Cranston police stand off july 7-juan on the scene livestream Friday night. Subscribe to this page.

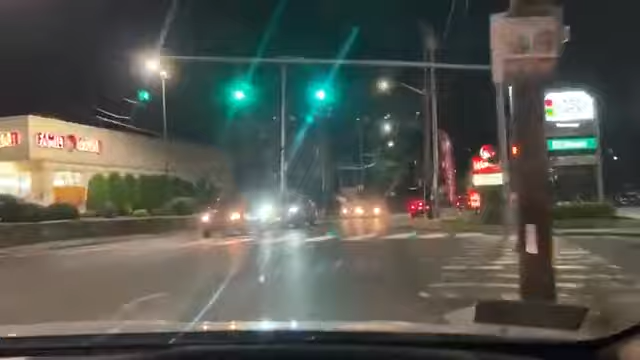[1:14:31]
So there's the Family Dollar. My favorite helps.
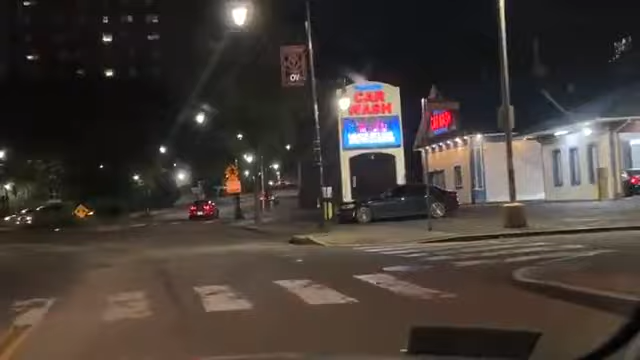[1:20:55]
This road is difficult for people that know it in daytime. Now illegals are riding around these roads at night,
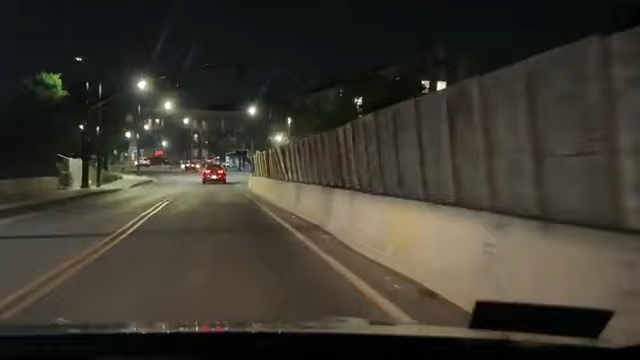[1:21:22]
pitch black, no signs. All right, folks, just 9:49. Yeah, I'm telling you.
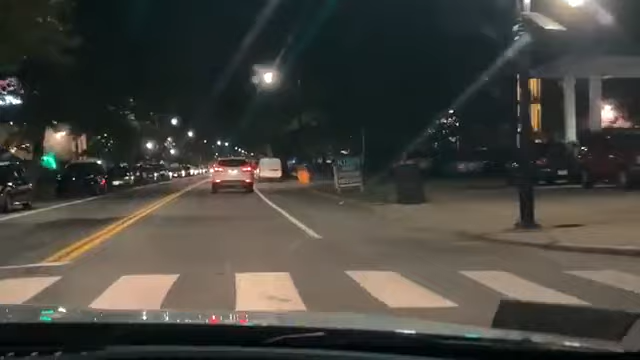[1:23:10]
Providence, Pawtucket Avenue. Alright, something going on. Pawtucket Avenue. Could be Bucket West.
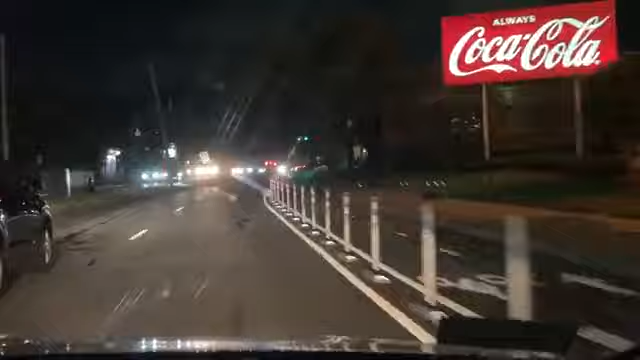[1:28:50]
Folks, there are the bike lanes. Hola. And we just went by Valley Street. We're coming up to Truckstone, and we're going to go down Smith.
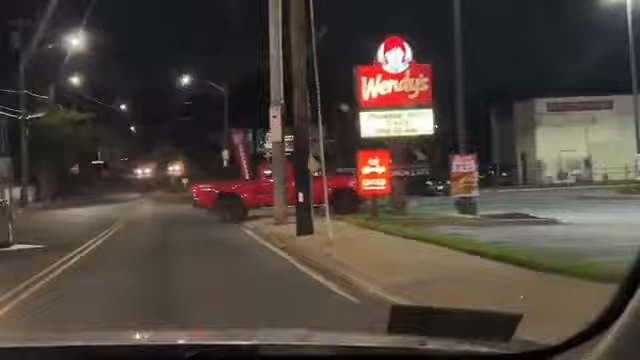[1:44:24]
Cranston Street. We'll hit the strip.
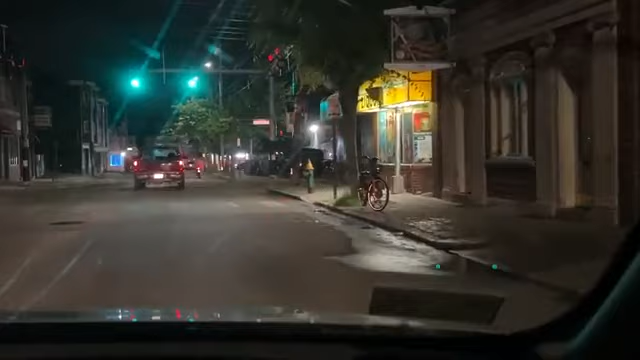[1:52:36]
Was that guy wearing tactical gear or just a shirt? He was on your side. Are there fireworks? Is that fireworks? Fireworks. Yeah. Okay. Whoa. These roads are brutal.
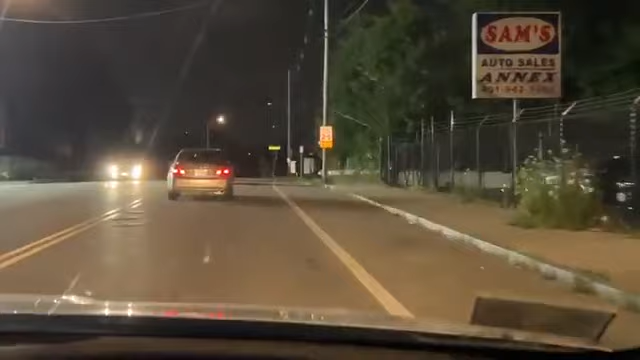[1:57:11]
Are we on, is this Cranston Street? Yes. Yeah. Let's go down into Providence a little bit. Okay. I think I muted Warwick because I was getting a lot of static. Sure. Shout out to Troy. Troy's saying stop into the 7-Eleven for interviews, but I don't, we're not going to do that. No, we're going to just go straight.
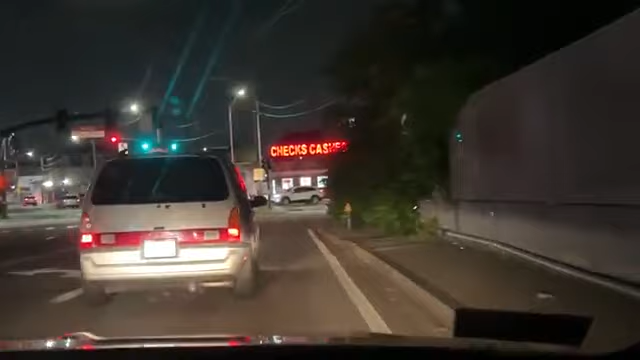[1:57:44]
Folks, this is Cranston Street, Cranston, and then it does turn into Providence. And this 7-Eleven is a lot of activity. All right, here we go. Friday night. Thank you, everybody, for tuning in on the scene live stream. Let's see what we see. Thank you for all the stars tonight, everyone. Yep.
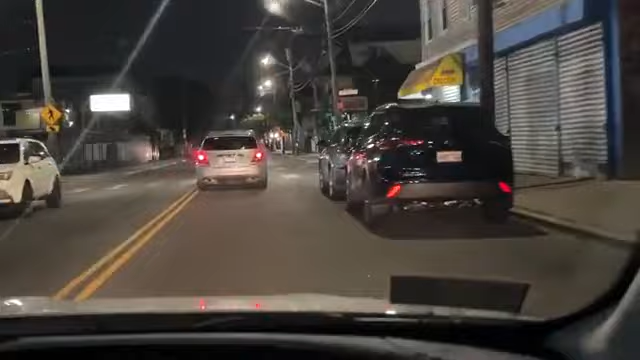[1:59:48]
Kent Rocha Collision. That light is always prominently and lit amongst everything going on. Here we go.
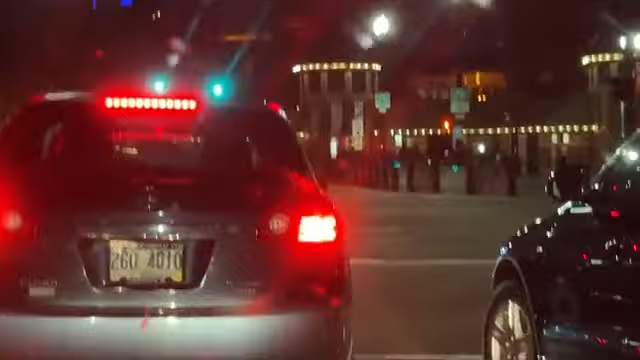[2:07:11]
Alright, folks, we got another chase. Yep. I think my brother's getting all fancy. Yeah. With the flashing light. Underglow. Oh, yeah, that's right.